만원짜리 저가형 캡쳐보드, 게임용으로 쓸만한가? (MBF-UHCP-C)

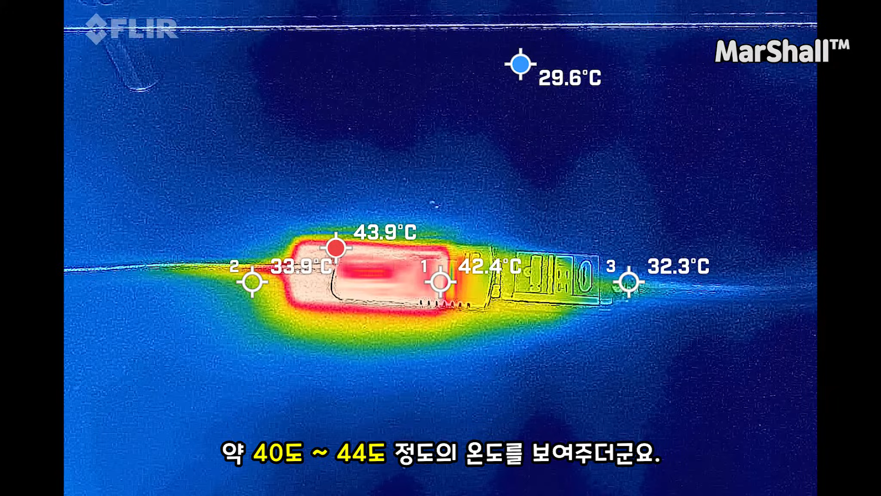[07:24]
On screen: max 43.9°C, min 29.6°C
40도 내리는 44도 정도의 온도를 보여주더군요.
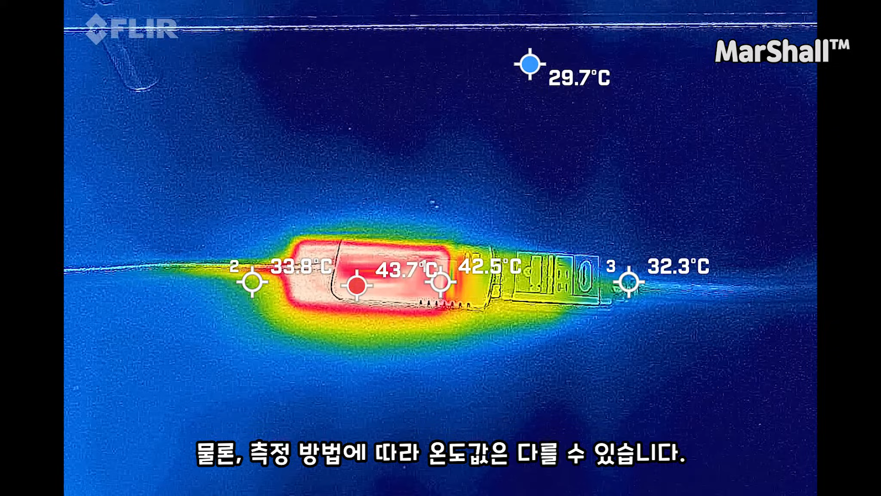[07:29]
물론 측정 방법에 따라 온도값은 다를 수 있습니다.
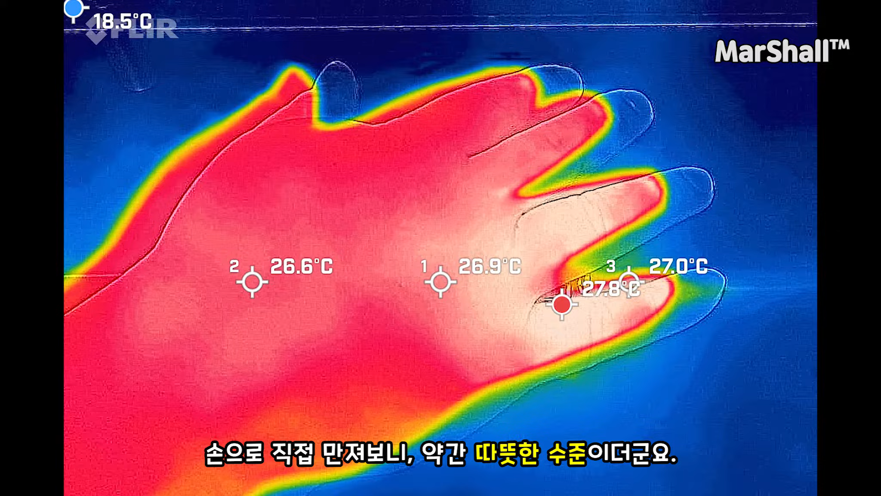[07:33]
손으로 직접 만져보니 약간 따뜻한 수준이더군요.